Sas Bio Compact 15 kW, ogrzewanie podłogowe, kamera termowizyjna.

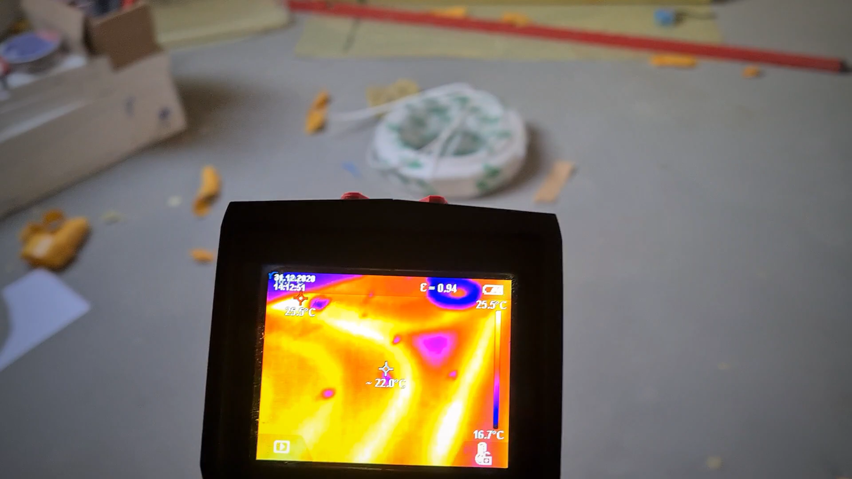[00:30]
On screen: spot 22.0°C, scale top 25.5°C, scale bottom 16.7°C
jak widać podłogówki grzeją, te ciemne pola to zawsze gdzieś coś tu leży,
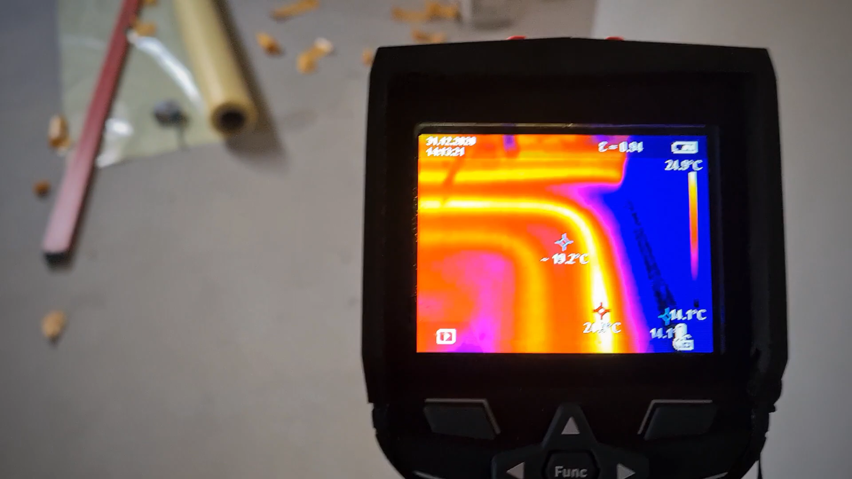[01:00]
więc tutaj też nie puszczamy jakiejś zbyt wysokiej temperatury. Jak widać 25 stopni maksymalną temperaturę, jaką kamera łapie.
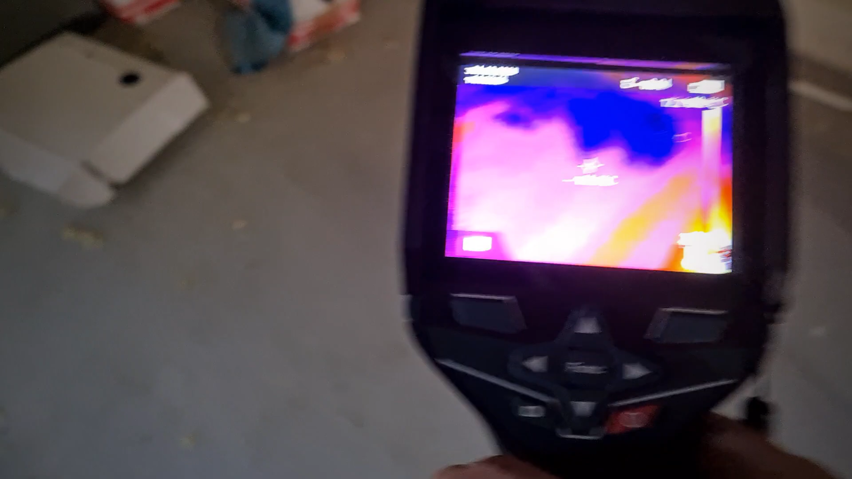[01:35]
Tutaj leżą jakieś klamoty, ale pod klamotami widać też jest ciepło.
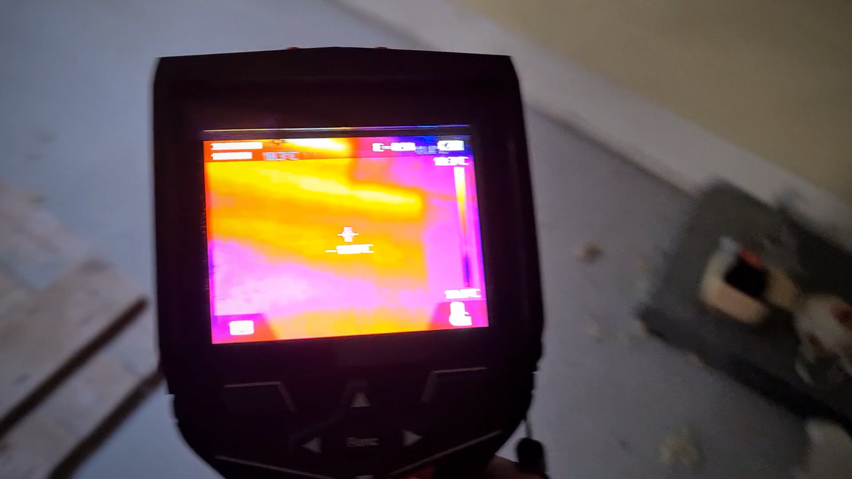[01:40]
A tu jest ciekawa rzecz, leży deska i pod deską się też grzeje.
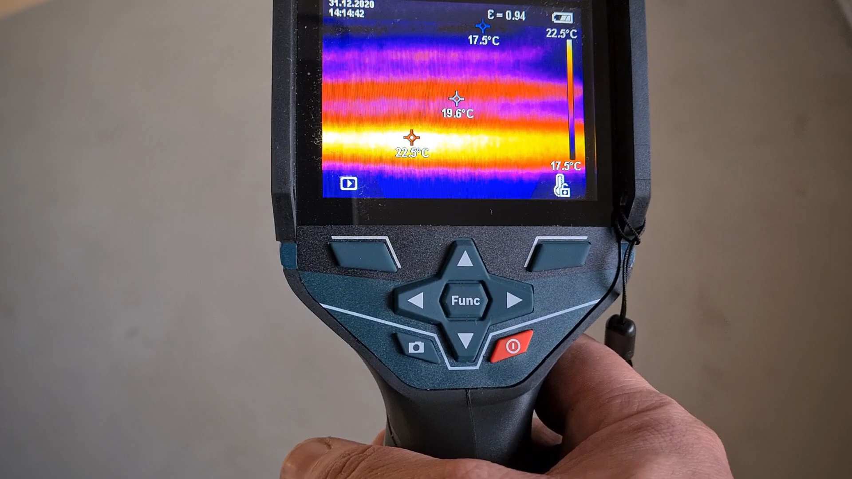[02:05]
On screen: spot 19.6°C, scale top 22.5°C, scale bottom 17.5°C
Około 22 stopni w tej chwili złapałem najwyższą temperaturę, ale to jest nigdy niemiarodajne.
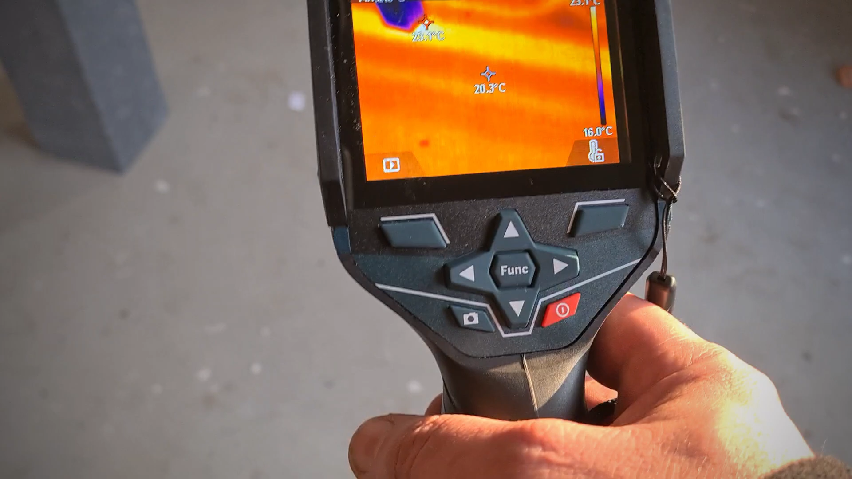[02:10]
On screen: spot 20.3°C, scale bottom 16.0°C
W każdym bądź razie podłogówki na parterze,
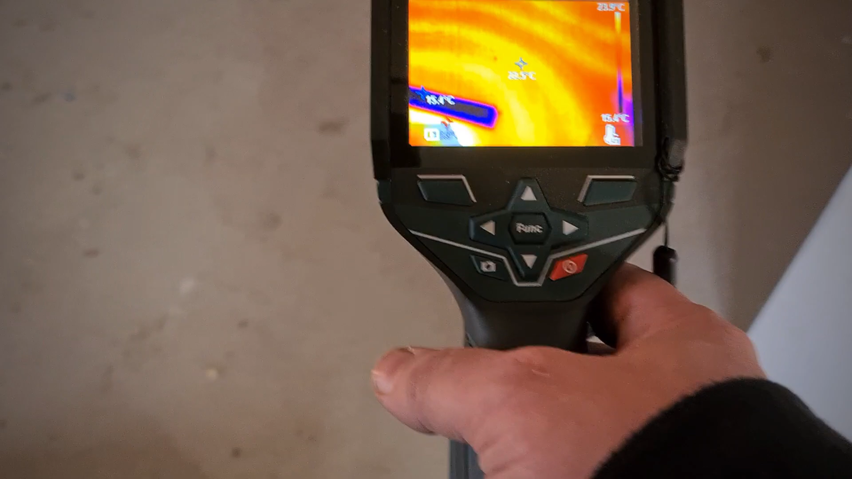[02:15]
jak widać, śmigają.
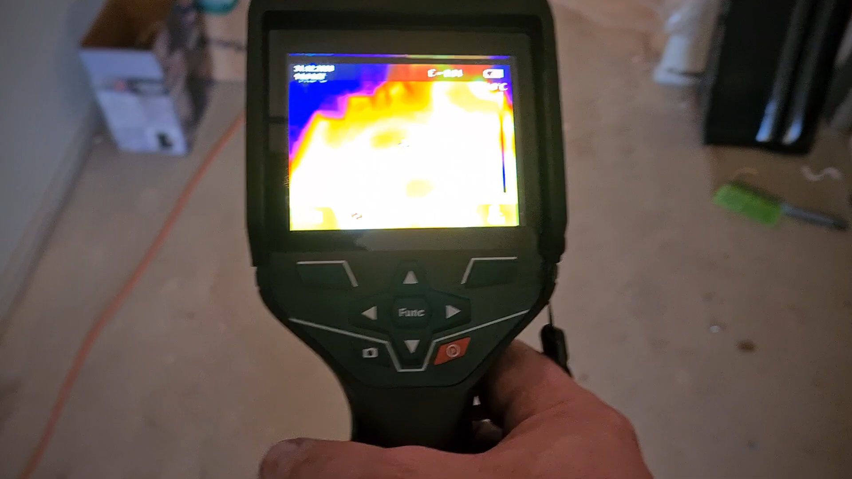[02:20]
Nie ma z tym żadnego problemu, wszystko grzeje, każda pętla po kolei.
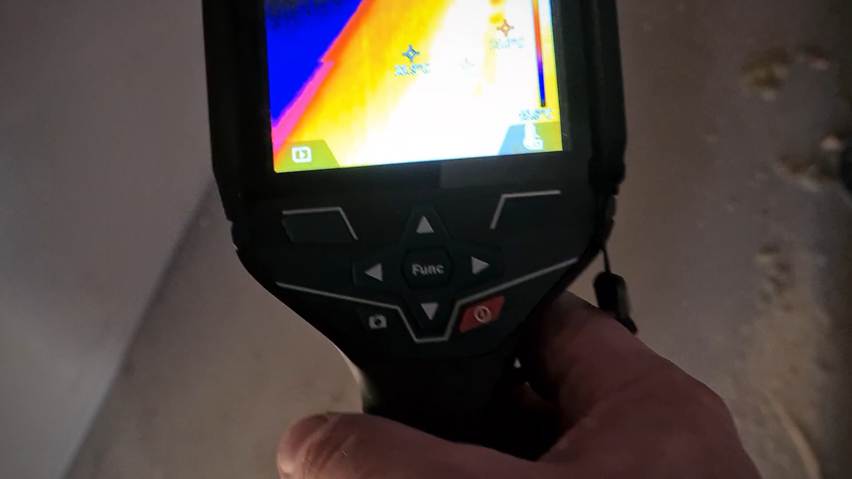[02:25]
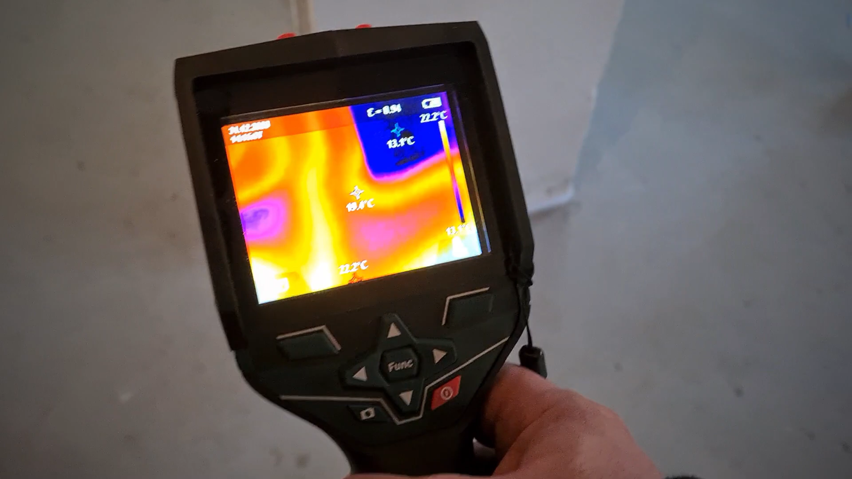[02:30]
Także jutro już będzie tutaj ukrop. Kocioł jest w tej chwili puszczony, idzie pełną mocą.